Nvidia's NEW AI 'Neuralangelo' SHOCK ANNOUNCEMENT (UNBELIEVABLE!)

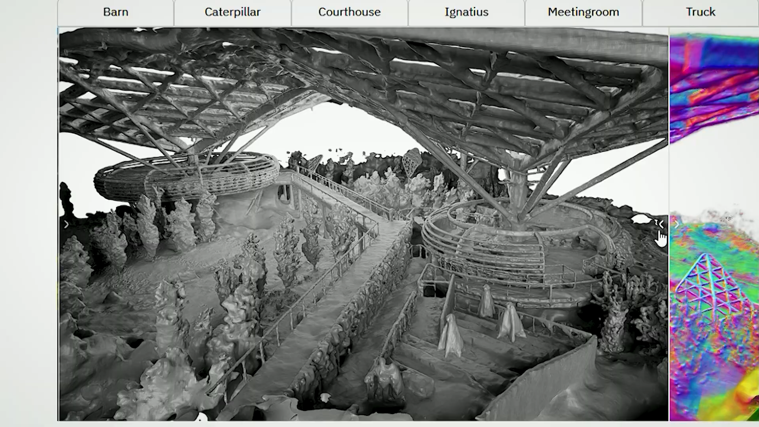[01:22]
ai generates the purple elements you see on the screen to
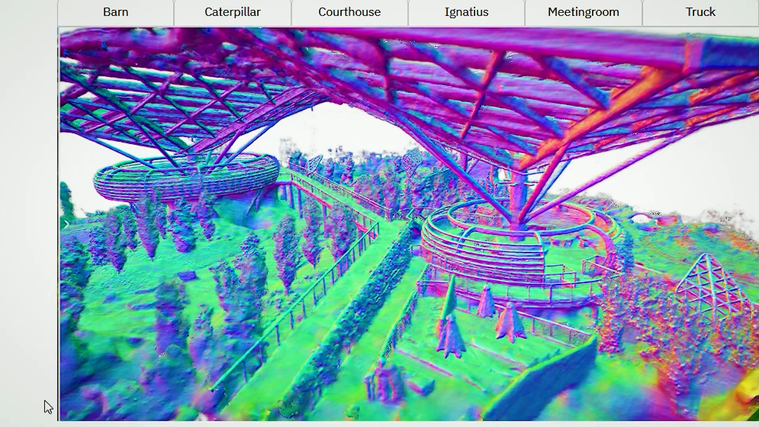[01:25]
enhance the realism of the 3d models it's a clever technique that contributes
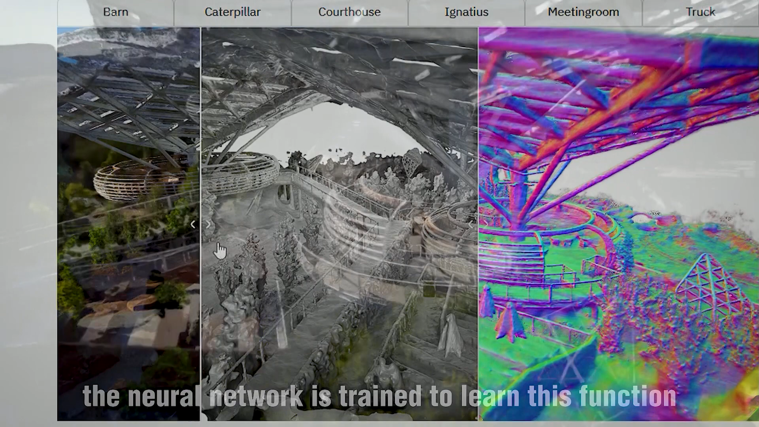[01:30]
to the model's overall visual appeal and authenticity this
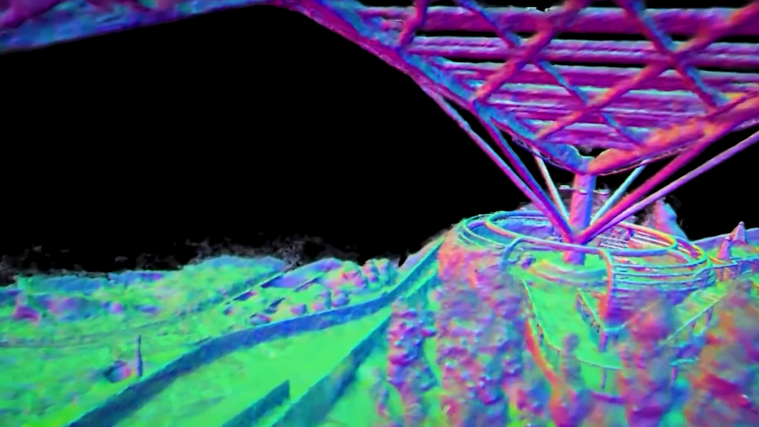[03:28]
these details are often missed by other software maps and surface
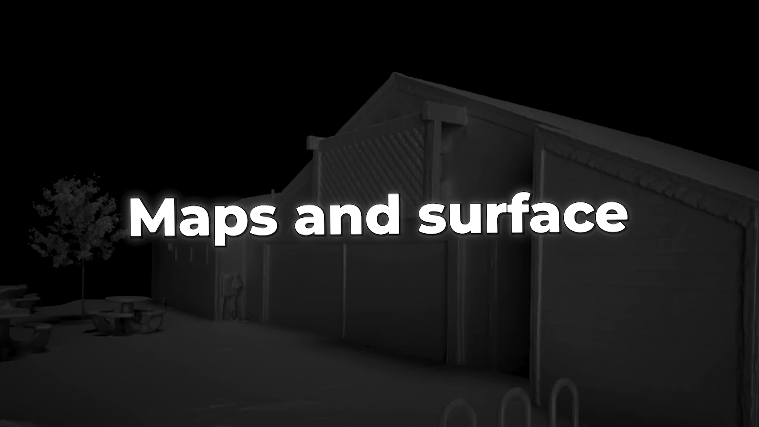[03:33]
normals are crucial in providing these additional details enhancing the overall immersive
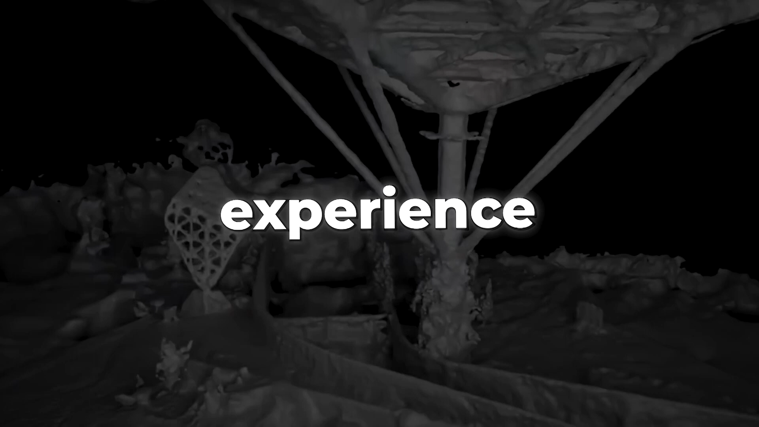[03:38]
experience or interacting with the 3d environment those familiar with the 3d space